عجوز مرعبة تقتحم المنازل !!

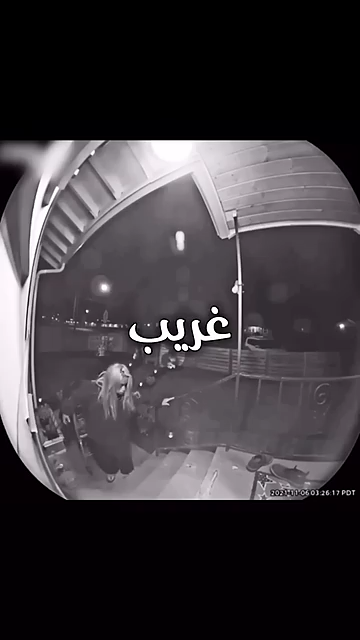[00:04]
هذا الموقف حدث بعام 2022 لعجوز شكلها غريب ومرعب بتحاول اقتحام احد البيوت في امريكا.